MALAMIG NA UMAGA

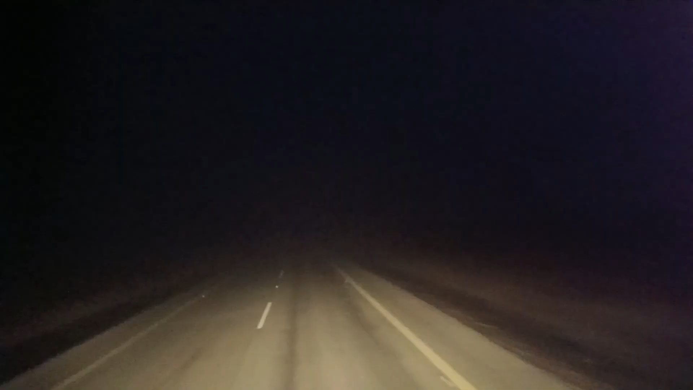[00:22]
Ah, umaga na pala. Alas 6. Alas 6 na ngayon. Mapapansin nyo ang dilim ng kalsada. Gawa ng pag... Kaya dahan-dahan lang takbo. Tapos ang temperature ay 2 centigrade Fahrenheit.